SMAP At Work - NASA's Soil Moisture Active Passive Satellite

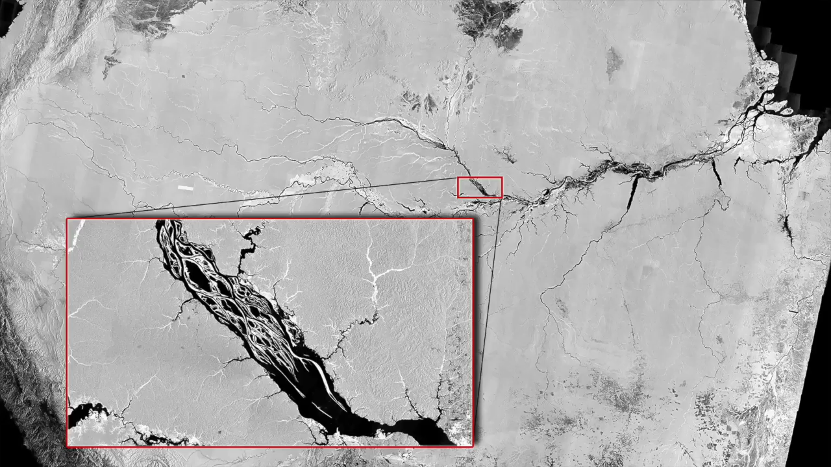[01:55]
SMAP's radiometer passively senses microwaves naturally emitted by soil moisture, such as in this 2011 radiometer imagery.